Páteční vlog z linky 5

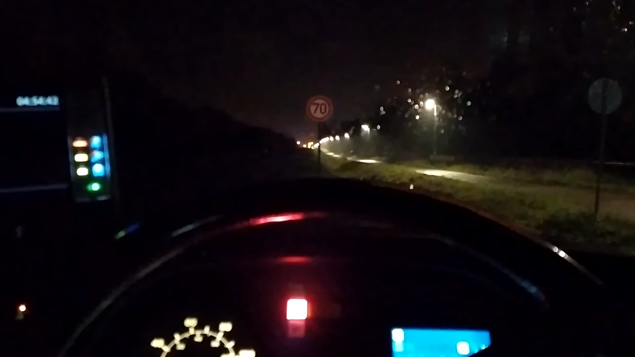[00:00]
Krásné páteční ráno, přeju všem, tady zlinky pět, no, ještě ne zlinky pět,
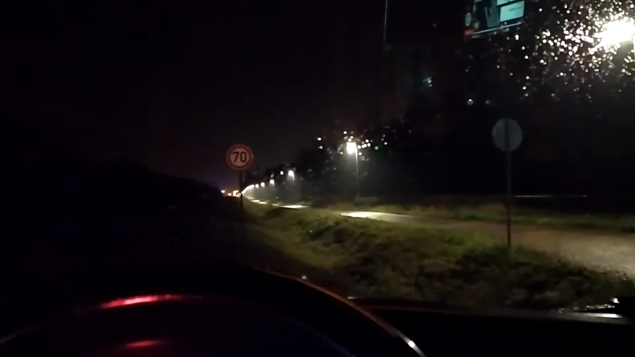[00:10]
to teprve přijde, můžete si všimnout, že mám mokrý čelní zko, když tam takhle na to rozsvítím, jo, tak venku nám prší,